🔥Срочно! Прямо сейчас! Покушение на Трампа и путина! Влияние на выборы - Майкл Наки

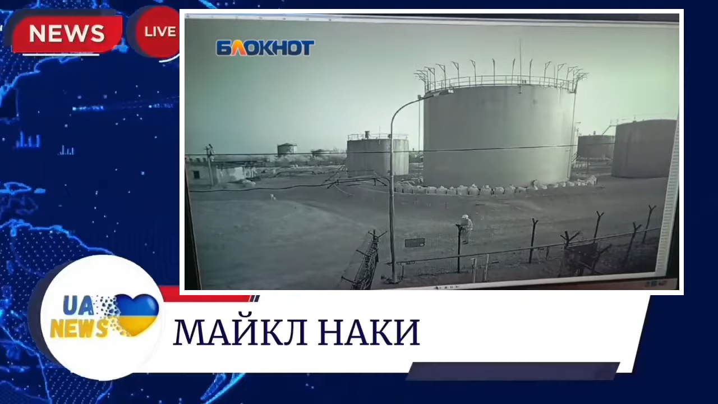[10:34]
Там стоят антидроновые сетки, а на территории дежурит человек с антидроновым оружием. Однако все это не помогло. Как вы видите, два дрона в разное время поразили резервуары. Первый дрон рано утром, второй, когда начало светать.